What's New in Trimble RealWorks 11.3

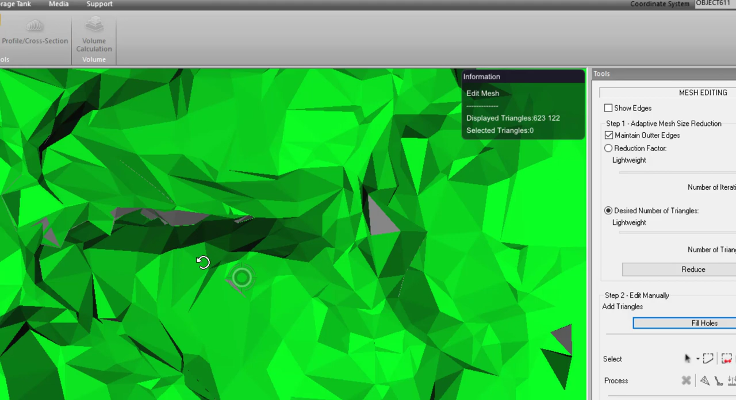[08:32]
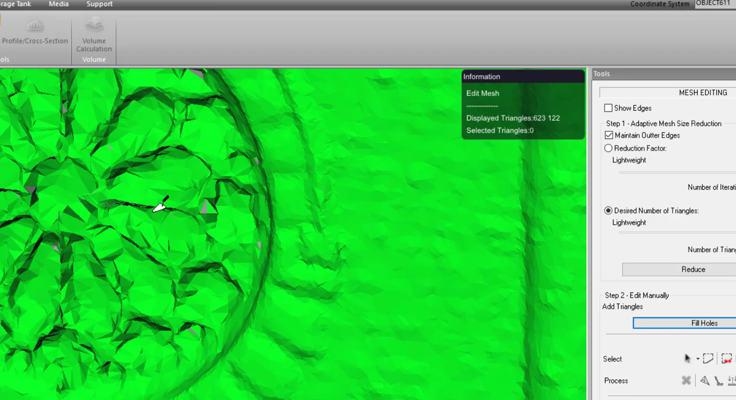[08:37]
So some great tools in the mesh editing for filling holes and reducing triangles.
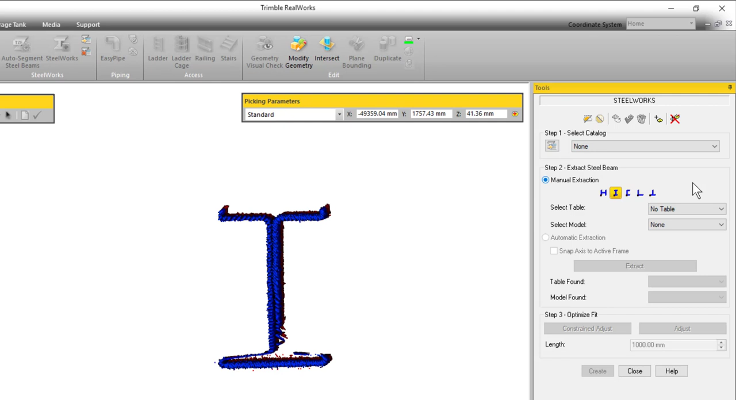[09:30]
So I can come in here select a shape.
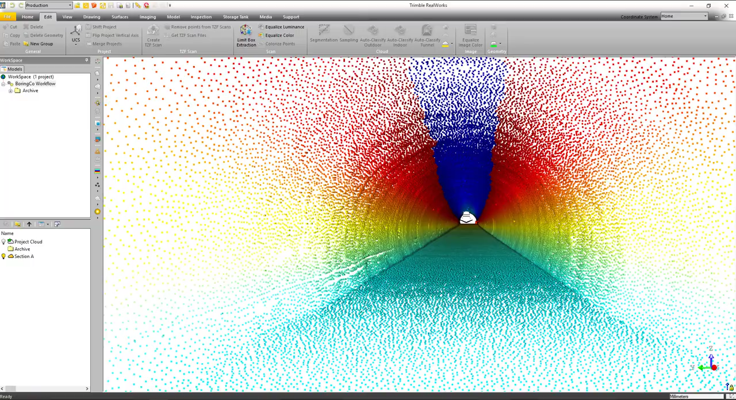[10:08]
tunnel and a lot of times in tunnels you'll have a tripods or people walking by things that you want
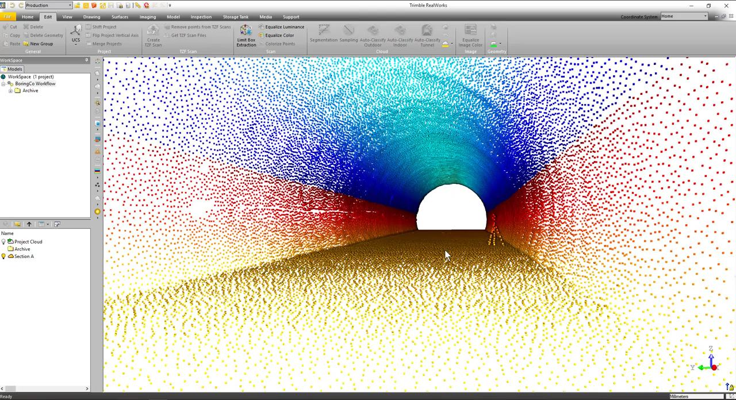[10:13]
to to remove so that you can really look at the tunnel envelope. So in this case we've added a new classification.
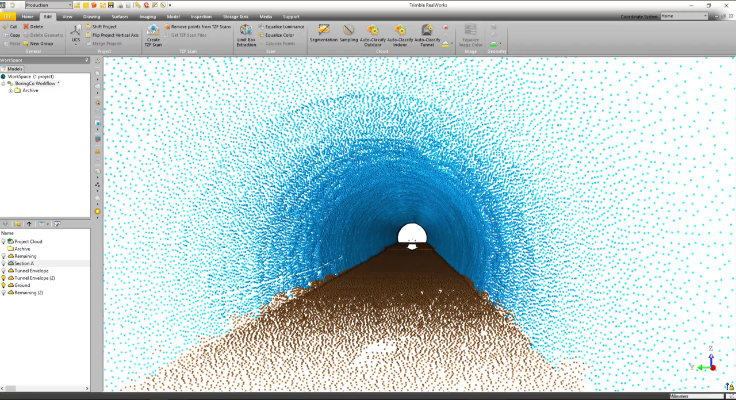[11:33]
So a great tool for those of you working in tunnels to go through and help clean them up doesn't have to be a straight shot
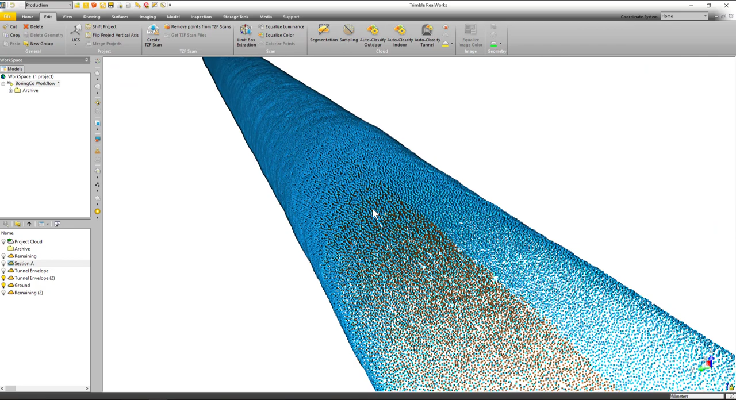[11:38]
like this they can be curved tunnels as well.